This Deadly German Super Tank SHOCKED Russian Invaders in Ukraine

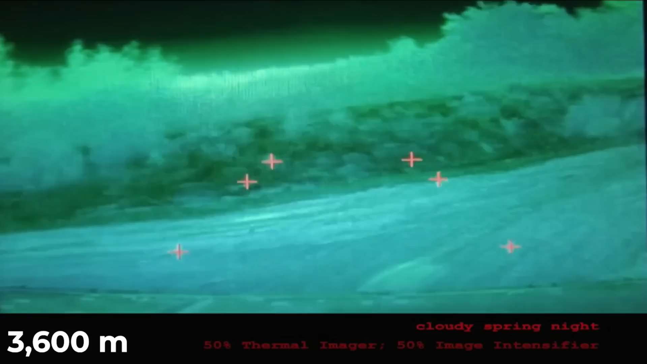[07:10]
The fire control system provides three range readings to the target in four seconds.